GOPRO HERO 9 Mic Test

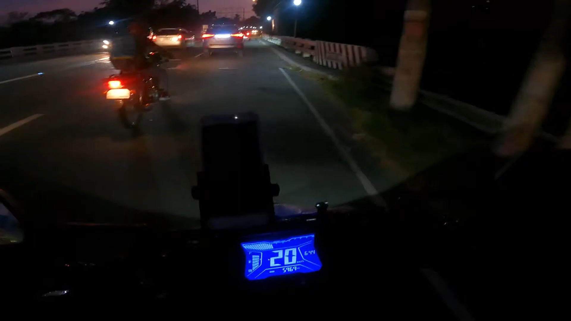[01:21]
Mag-aalis 7 na sa ating orasan Dito mismo sa ating Motor Ang gagawin natin guys, dahan tayo ng Batangas sa may Santo Tomas So titignan natin kung makapasok tayo dun Gawa ng Kasama ang Laguna sa NCR Bubble Baka hindi papasokin o
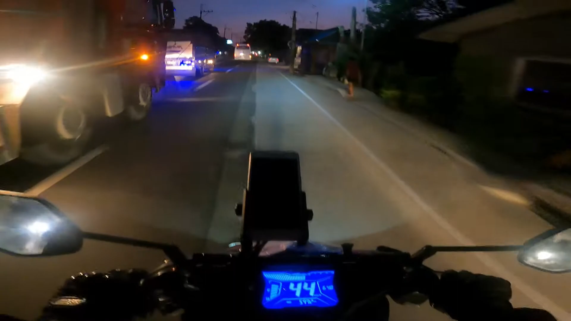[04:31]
So medyo Bilisan natin Ang bagya Kasi Si Misis Nagaantay Nasa Pwesto Tutulungan natin Magliquid Gawa ng Mahirap Ibaba Yung ating Roll up Door Nang ating Pwesto Alright Ayun Maganda na yung Kalsado natin Saka Kitang kita Yung Mga Marking sign Ng mga Kalsada
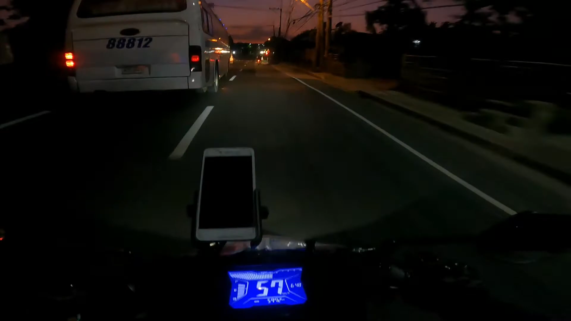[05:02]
Shuttle yata Ito Alright Nahanak kita ka
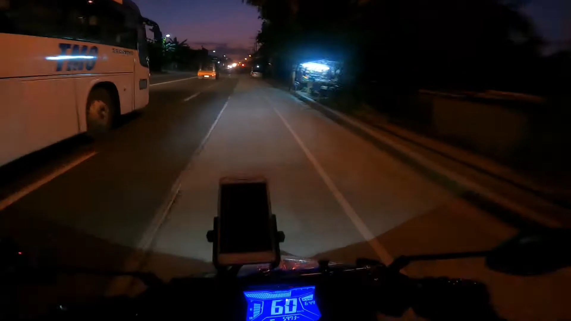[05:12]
Ayan guys Nandito na tayo Sa Alaminos pala Bilis lang din Ang biyahe natin Medyo Binibilisan natin Ayan Alaminos Pure Gold Napakadilim Pa rin Medyo Malabo pa Naman yung Ilaw ko Kalat kasi
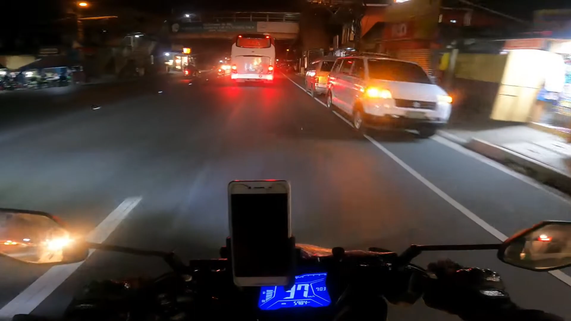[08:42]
Marami rin mga tao na dito Pero hindi naman matraffic Yan ang kagandahan eh Pag MECQ Or ECQ Napakaluwag ng mga kalsada Pag GCQ na yan Medyo Bahagyang luluwag na talaga Ng todo Then Matraffic
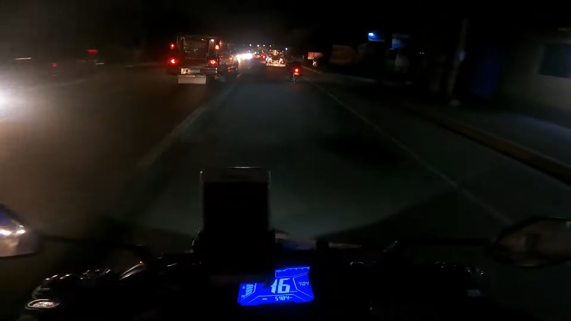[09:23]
O konti na Pag mga lasing Colossation Medyo madambi-dambi pa Pag patak na mga ganitong oras na Unti-unti na kung kumukunti Yung mga tao sa labas Katulad ng mga pampasayro Wala na mga karga ngayon O konti na lang
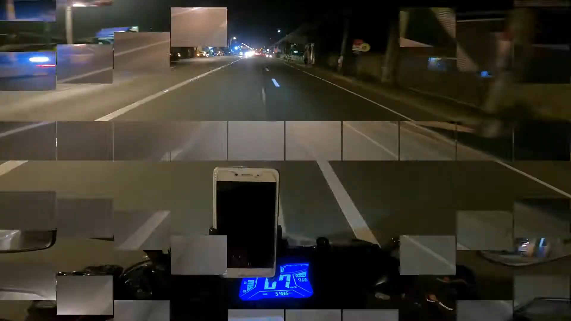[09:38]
Ayun na Nandito na tayo sa palengke ng Santo Tomas Una natin madadaanan Si Lianas Yan Tapos yung makikita nyo Yung kalsada na yan Yung papuntang lipa Yung mga sasakyan na yan
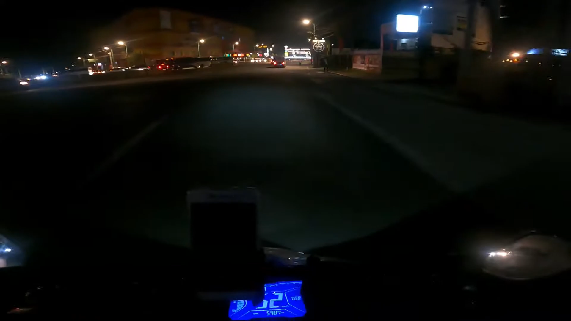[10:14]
Dito tayo Pakalamba naman tayo O ang ganda na Wala ito dati Meron na silang ganito O Anip ang ano Ang ganda Para kang nasa Maynila Ganda nang ginawa ng Santo Tomas LGU
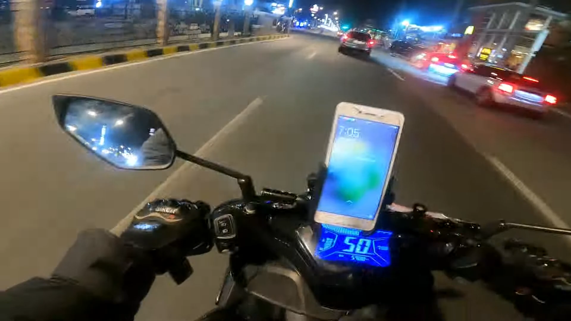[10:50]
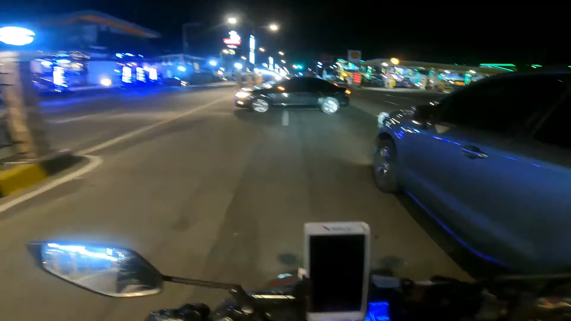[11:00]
Walang masyad Walang kataw-tao Dati ganitong oras Pag ganitong oras Na walang kataw-tao Mga alas 10 na yan Pero ganito Alas 7 pa lang Grabe Wala na masyadong tao Bilang na bilang lang Yung mga Makikita mo sa labas Ito yung pinakabayan guys Nang Santo Tomas Kaya pinapaganda Ng
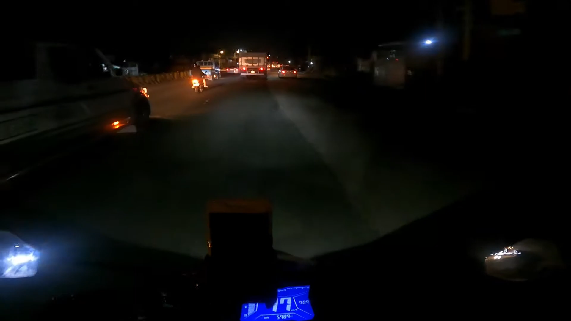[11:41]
siya Kaya siguro Kundi naman Nilagyan lang Nang ano Nang Concrete barrier
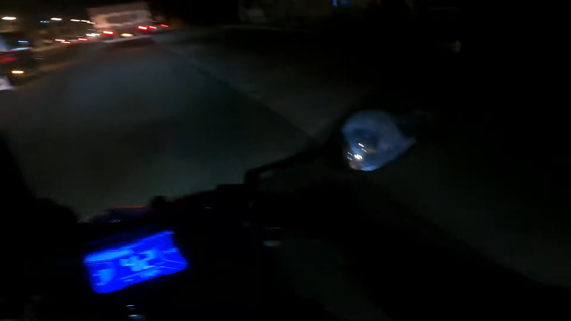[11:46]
O Dito Medyo Nagkaka-traffic na Kasi
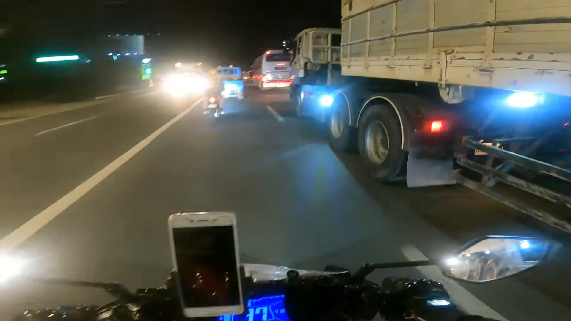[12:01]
Marami mga Shattel na rito Siyempre Uwi yan Oras ng uwi yan Palang ngayon eh So papansin nyo Puro mga Bus Yung mga Nakakasalubong Pati rin sa unahan Natin May mga Bus din Ito Naging busy Tayo sa Biglang Naging Ano Tuloy yung Kalsada Ngayon Biglang Dami ng mga Sasakyan Dito na kasi Nagkakasalubongan Yung mga
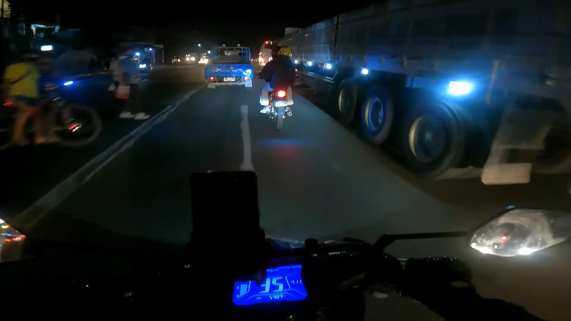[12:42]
Then Samo Pa Maraming mga Fabrega Rito sa Santo Tomas Sa Maylipa Din Maraming Mga Factory Kasi Rito Okay Nandito na tayo Sa Calamba Nakalabas na tayo Ng
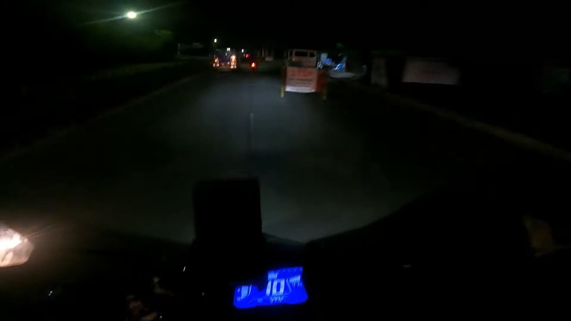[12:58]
Santo Tomas Pero wala namang Checkpoint Doon Mayan na ka talagang Mga Checkpoint Pero wala namang Bantay So Pag kayo pupunta rito Okay naman Pwede pa rin Naman Duman Hindi ko lang alam Siyempre Baka Machempohan tayo Machempohan kayo Magdala na kaya Ng mga Dapat dalhin Para Dokumento Mga ID Para in case Na may Checkpoint May may pakita Kayo kaagad Sa mga Police
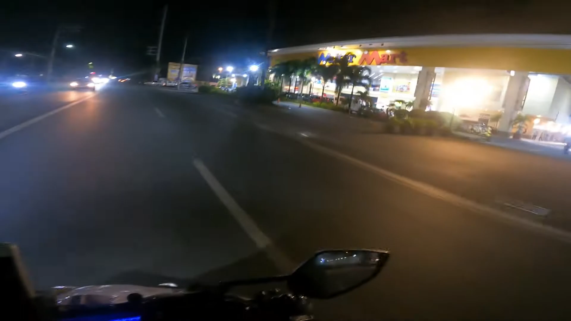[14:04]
Kasunod Dito Ay Sakaya Na Sakaya Mga Papuntang Bicol Basta Papuntang South Ang Turbina Terminal Kaya lang Hindi siya Operational Ngayon Gawa Nang
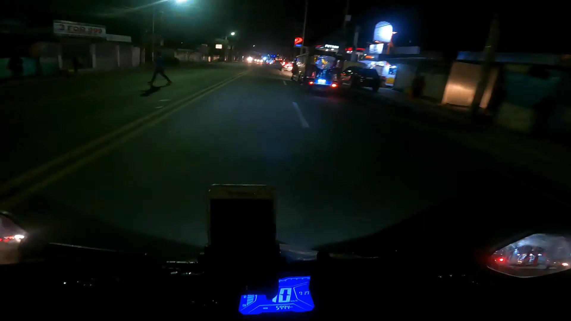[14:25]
Wala Namang Pasero Pangalawa Bawal pa